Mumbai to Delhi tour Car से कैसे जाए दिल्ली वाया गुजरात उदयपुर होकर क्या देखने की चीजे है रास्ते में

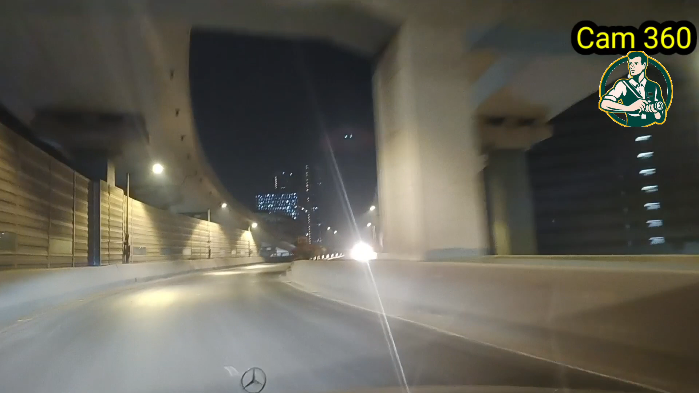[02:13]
तो इसलिए रात को निकलना ही सबसे अच्छा है। हमने हाईवे पकड़ा और यहाँ से दाईसर होते हुए उसके बाद सूरत के रूट से हम आगे बढ़ते जा रहे हैं।
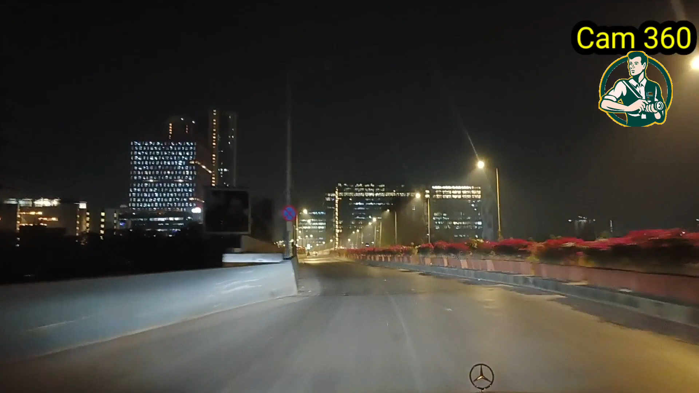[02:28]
बीच में जो आप देख रहे हैं ये कांदिवली है।
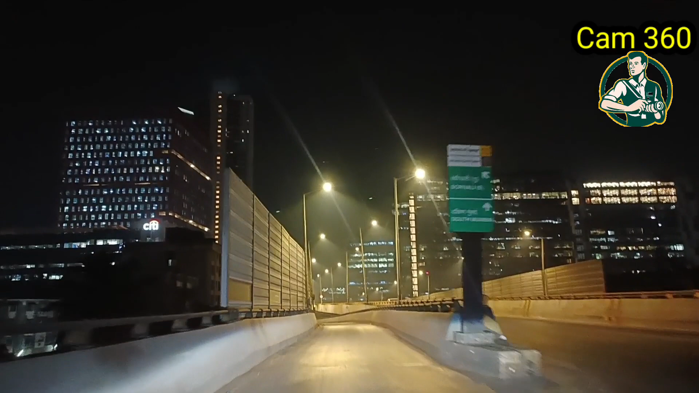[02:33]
कांदिवली जैसे क्रॉस हुआ ये दाईसर टोलनाका आया है। टोलनाके पर सबसे पहले अगर टोलनाके की बात करें तो दाईसर का टोलनाका आता है अगर अंधेरी से आप निकलते हैं।
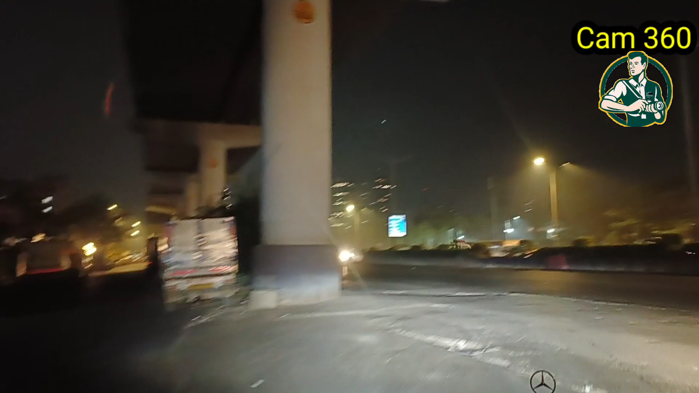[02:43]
आप देख रहे हैं रोड काफ़ी साफ है, खुला है, ये सिर्फ रात को ही पॉसिबल है, दिन में ये चीज़ें आपको नहीं मिलेगी।
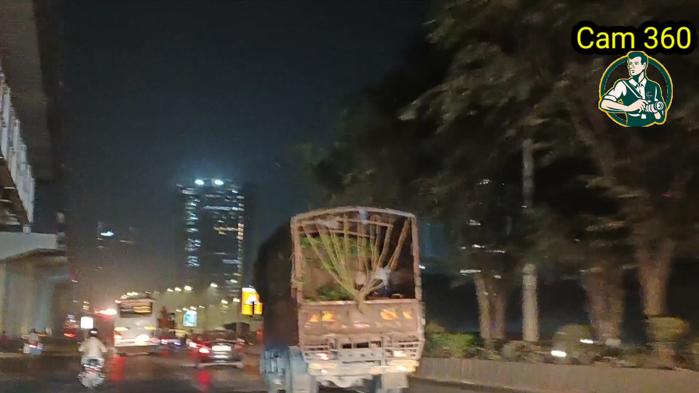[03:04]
रात को थोड़ी दिक्कत हो सकती है, आगे जो ट्रैफिक है वो दाईसर से आगे जाके